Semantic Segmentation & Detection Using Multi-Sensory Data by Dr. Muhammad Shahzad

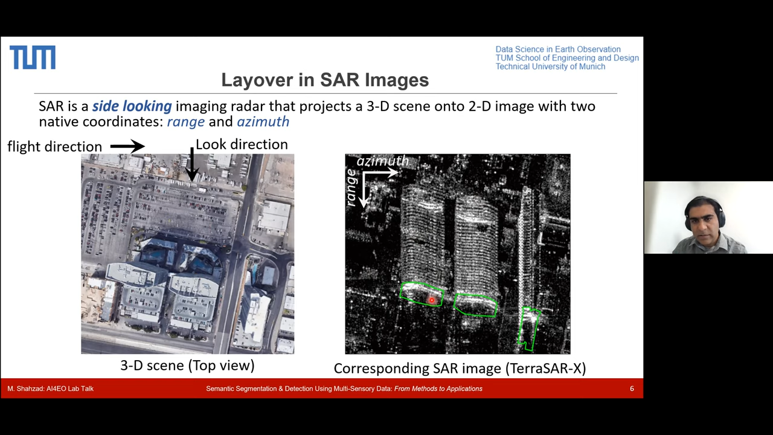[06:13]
so this is what we get. So of course, I mean, they do provide us some kind of prior knowledge, but we cannot directly use them to train the SAR annotations itself. So, and this is because this phenomena is by where we have like these two pixels merged into single pixel is called layover. And so this is like a geometric illustration of that.
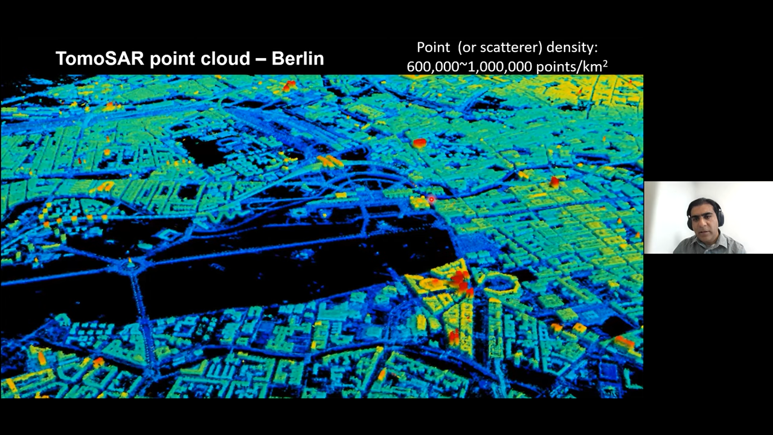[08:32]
Because I use an idea where we do segmentation in these point clouds and extract out the building and then use this to generate SAR annotation map. And for this, what I did was I used like OpenStreetMap data.
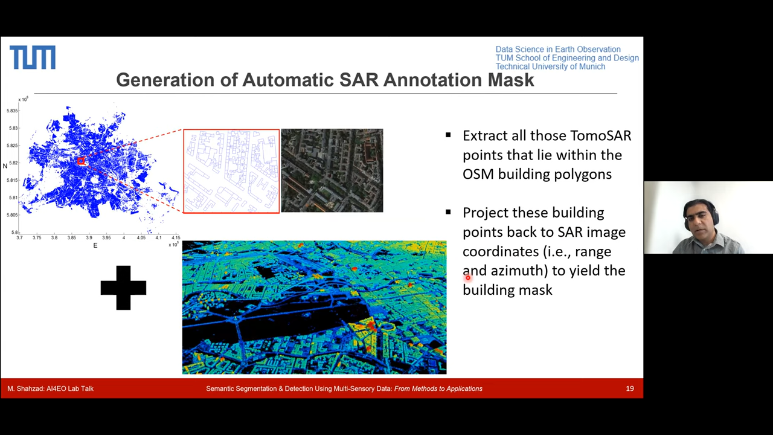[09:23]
And once we have the building points extracted out, these building points are then we could actually project them back to the SAR imaging coordinates to yield the building mask. And after some image processing, we could actually end up in a very nice visualized annotation maps, which we could use to train deep learning models. So just show you the result, how it works.
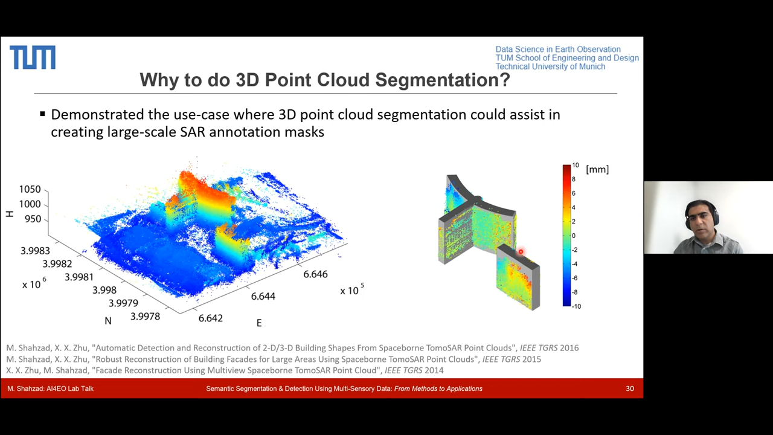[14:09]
which we could infer using the SAR interferometry. So like if we end up into this four-dimensional building model, which will end up. So this was like, this is an urban environment scenario. So there we also had something which in a vegetation scenario, where we did utilize this point cloud segmentation to build individual 3D constructions.
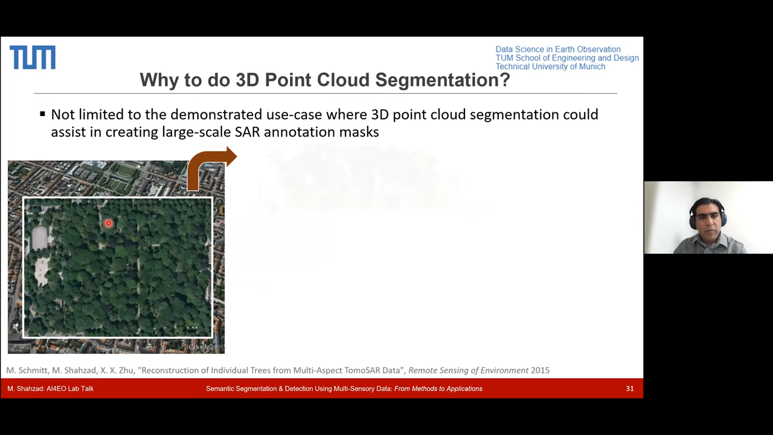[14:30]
So here, for example, we could also acquire point cloud over this smaller region. This region is, by the way, in Munich. So this is around 300 by 300 meters. And so if we generate this kind of point cloud, we could also do this the point cloud segmentation like this. And we could end up like for each point which belongs to an individual tree, we could actually do some model fitting. And this model fitting to generate this kind of individual 3D constructions, where basically each
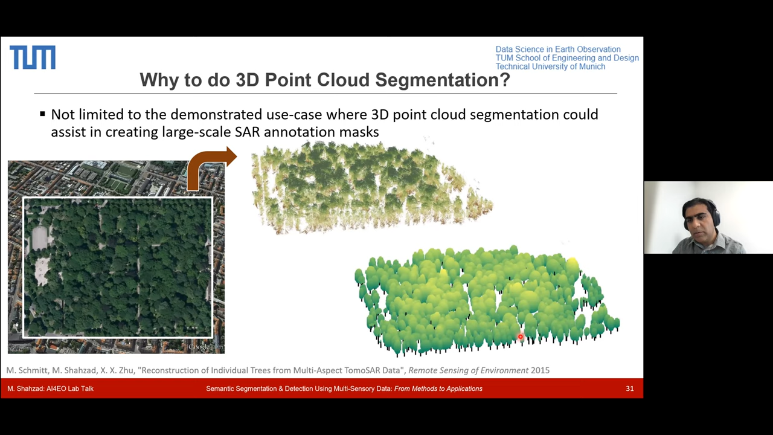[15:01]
this basically gives us the structural parameters of individual trees, which is helpful for trees to monitor how they are growing and other stuff. So this is what I talked about. I mean, why they are useful. So how we could do this fine cloud segmentation. So there are the conventional approach, which I refer to, is basically traditionally before the advent of deep learning. So what people were doing is they were extracting the handcrafted features and then using them in a supervised and unsupervised model training.
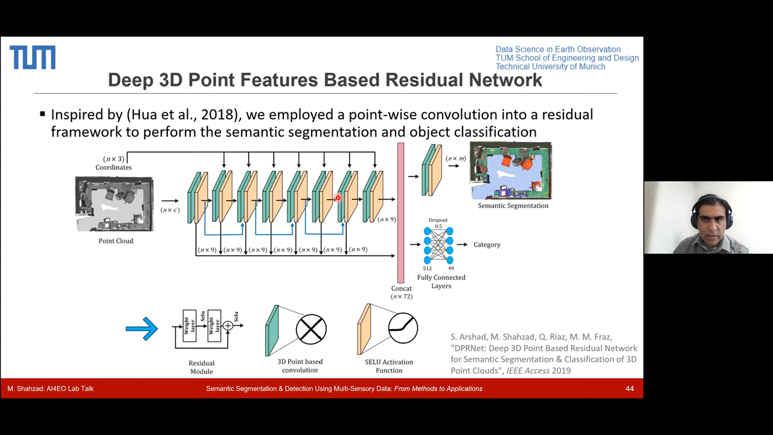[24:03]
So this is one of the ways where you could use apply convolution in three dimensions directly onto the point cloud without doing the prior voxelization step. And other idea, and these are the results basically on two different data sets, quantitative qualitative results.
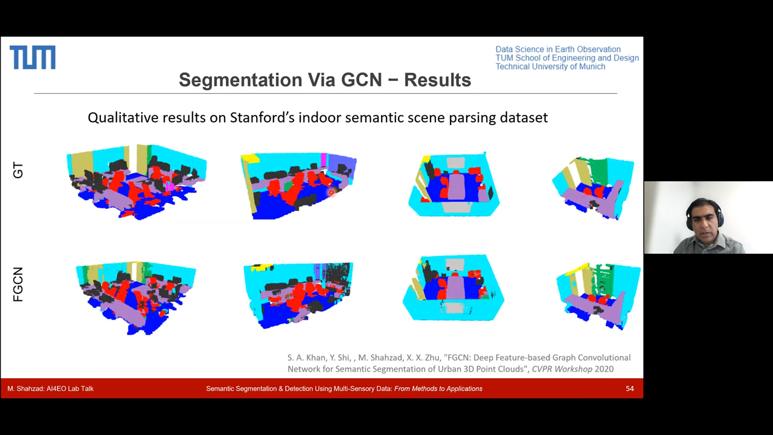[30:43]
So in qualitatively, you can see, I mean, they look very, very good. So this is one of the another approach where we applied this is basically where the idea is more or less similar, but we did not apply directly. The graph construction was not done directly onto the point cloud, but instead we perform a series of unsupervised methods where we try to first do a pre-segmentation of the point cloud.
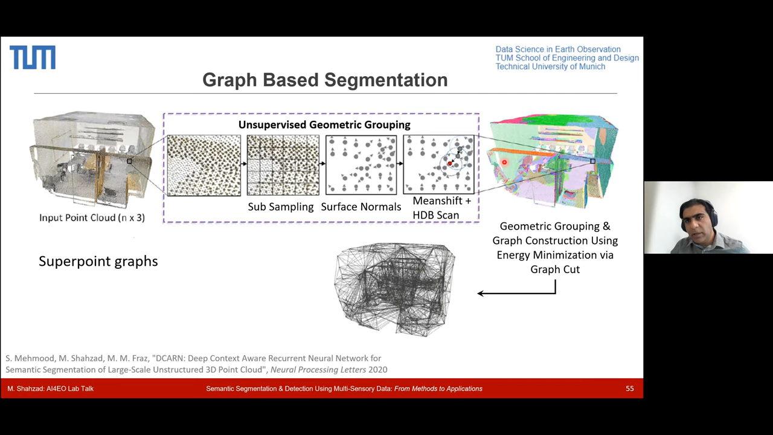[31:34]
So the idea is basically more inspired by the super points or super pixels in computer vision domain. So we apply this graph on the super points, and each point basically now represents basically a cluster of points which are grouped together. And then we feed this in particular work, we feed this graph to basically
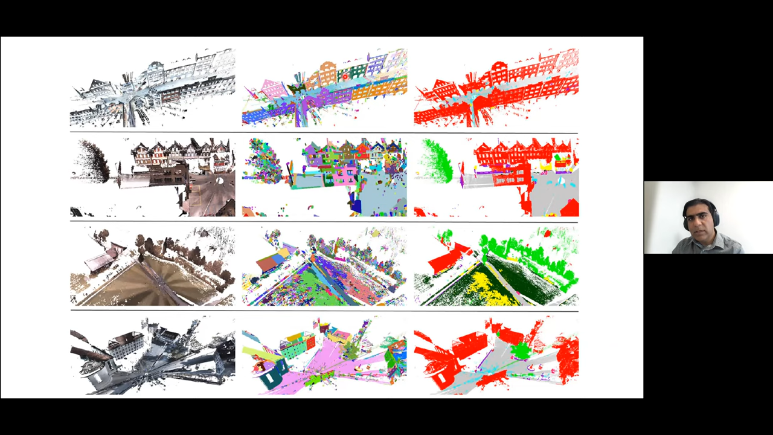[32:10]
And like these are the segmentation results where we basically, the network basically learns to basically merge all these points that share the same feature values. So this was it basically for the segmentation. So the application, now I would more focus on the detection part, but I will show you three major applications where the detection actually plays a vital role. And so what a detection problem is, in a detection problem,